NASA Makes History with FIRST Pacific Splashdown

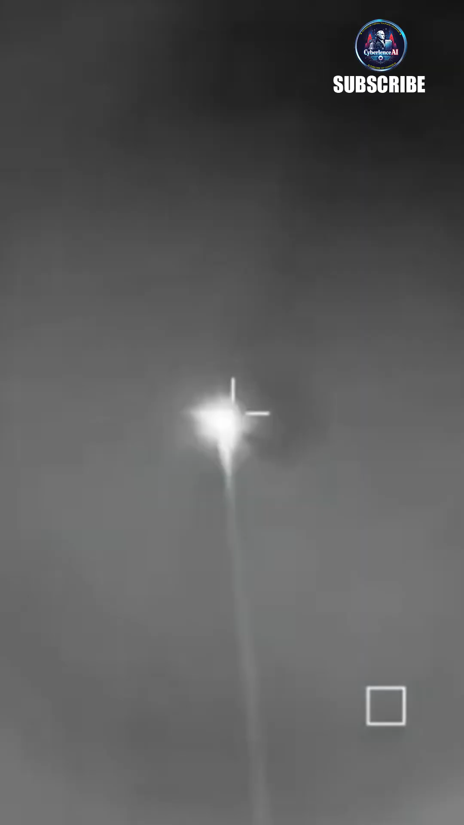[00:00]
We've got a lot more trajectory information on the screen right now,
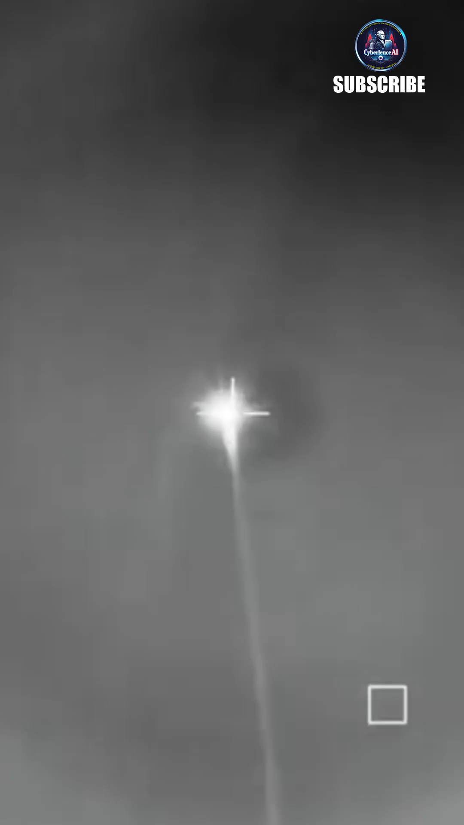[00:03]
so you can continue to follow along as Dragon makes its way back toward its splashdown site.